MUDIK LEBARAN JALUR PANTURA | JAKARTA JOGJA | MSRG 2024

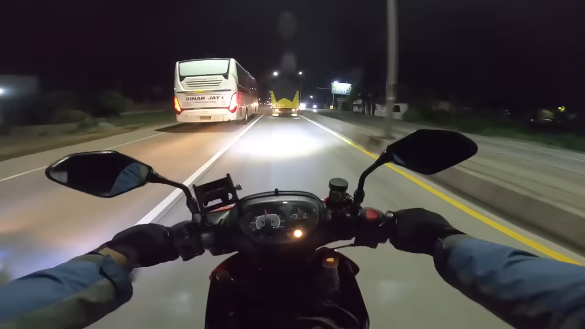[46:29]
udah oke banget Buat Dipake mudik Ataupun turing ya Teman-teman ya Tuh Janya kelihatan luas banget Ih Enak loh Sumpah Ini suka sih Mas Rang Tuh Comal baru SPBU Kita gas terus masih ya Teman-teman ya Mungkin kita akan ngeres Di depan-depan lagi lah Tapi yang jelas Mas Rang Pengen update Kalau untuk Rombongan mudik Ya Kelihatan Tapi tinggal Udah 20% ya
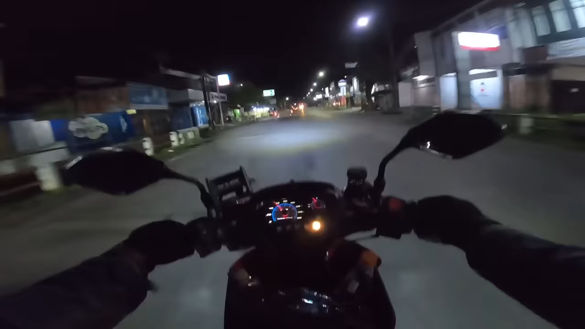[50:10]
Soekorjo Temanggung Nah Kita di depan Lewatin gua Punda Maria Kita kayaknya Mau isi bensin dulu Mas Renal Karena bensinnya Udah Tiris Di atas merah Oke Yuk Di depan Nanti sebelah kira Ada SPBU Kita isi SPBU dulu disitu
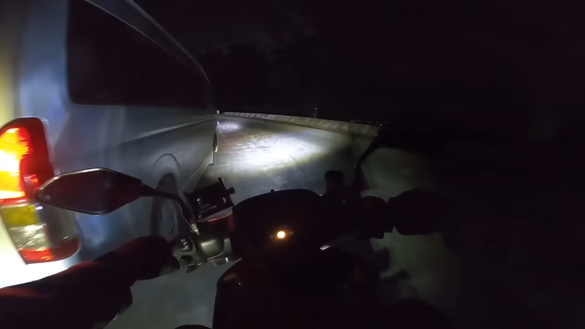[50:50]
Skorjo ya Gua Bunda Maria Oke Oke Kita ambil kanan Wow Sobeng Susah ngindarnya
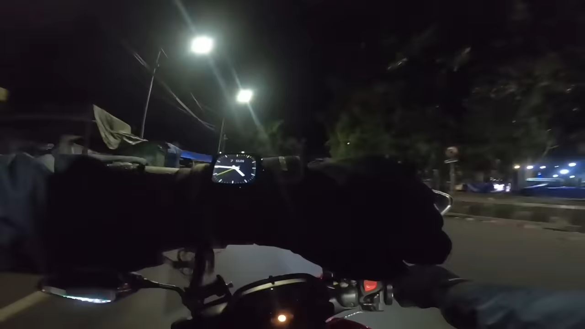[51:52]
5 Kurang 15 Sepi Banget Kita ambil kiri Tuh Jogja Magelang Temanggung
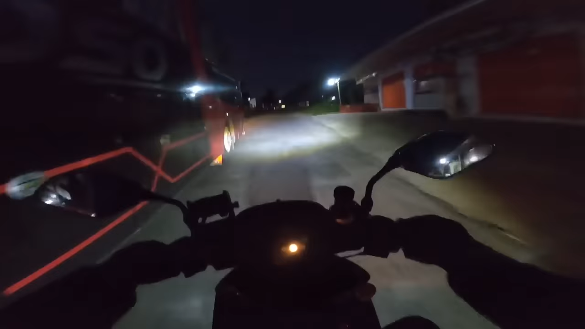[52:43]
Yang punya Kawasan nih Temen-temen Gunung Tidar Oh Di depan Gunung tuh Cantik Banget Di kiri Sunrise Di kanan Gunung Wah The best